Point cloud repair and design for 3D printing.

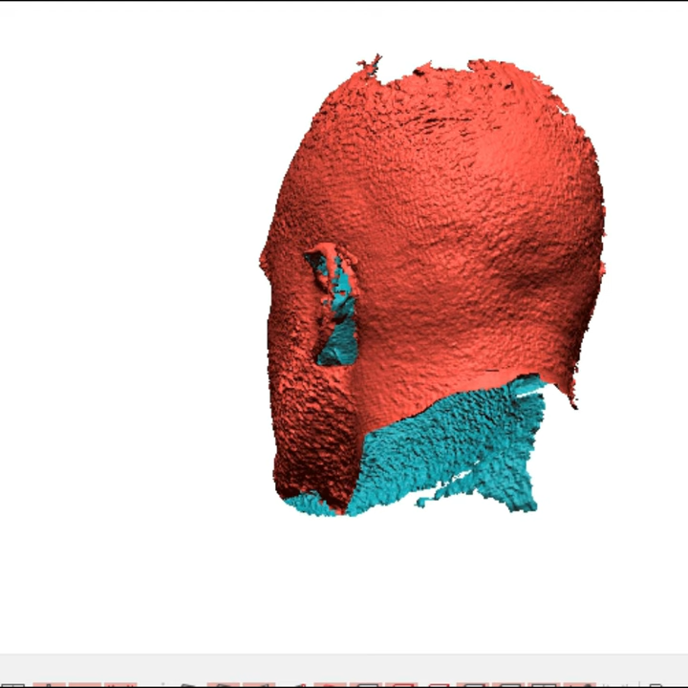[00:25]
For instance, in this example, we transformed a person's head in STL format into a piggy bank lamp.